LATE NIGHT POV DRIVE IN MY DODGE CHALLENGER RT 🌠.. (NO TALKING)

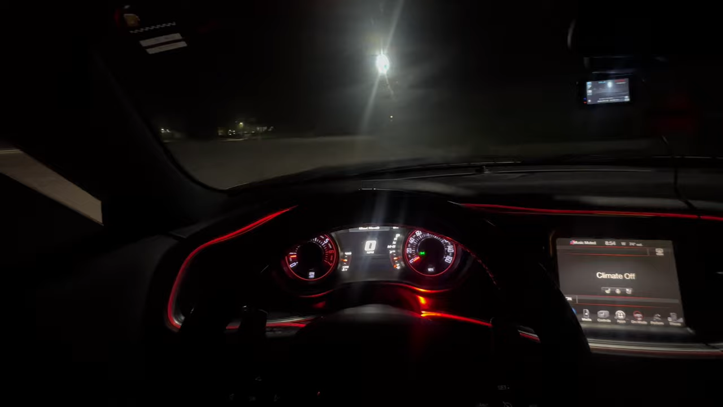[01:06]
little third extra little light and shit. You know, just give it a little bit more light and shit for y'all boys to see and shit.
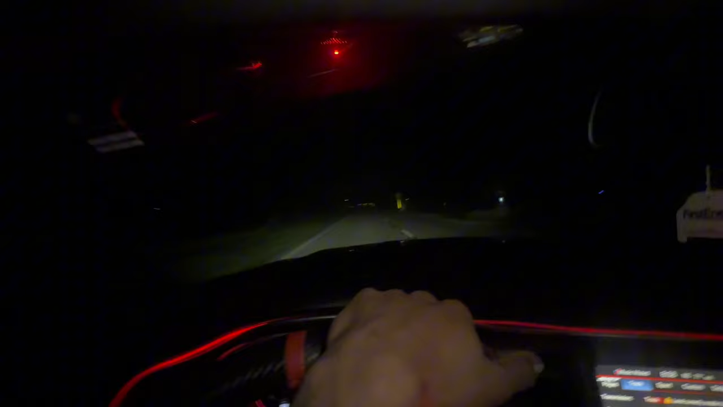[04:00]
It's literally a street pole only at the end of this goddamn street, y'all.
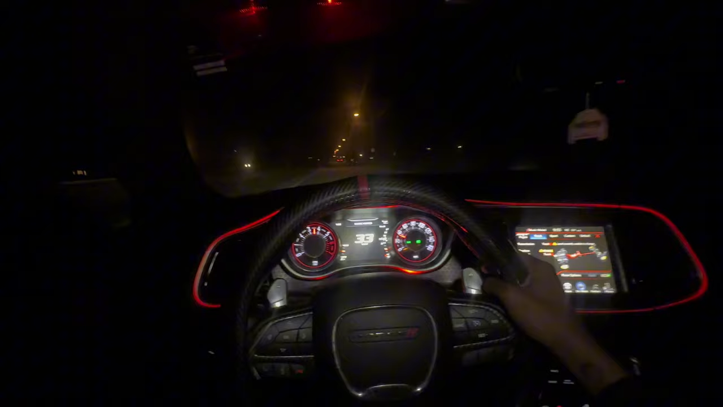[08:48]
Y'all, what the fuck? Why do I see the ambulance coming from all the way back there? Can y'all see that shit? Why is the ambulance coming? Let me hurry up and get off of this goddamn street before they get all the way down here. They not about to catch up to me and shit. Fuck that. Fuck that. Bro, that shit is crazy, bro. What the fuck? If the ambulance don't get their ass off these back roads, boy.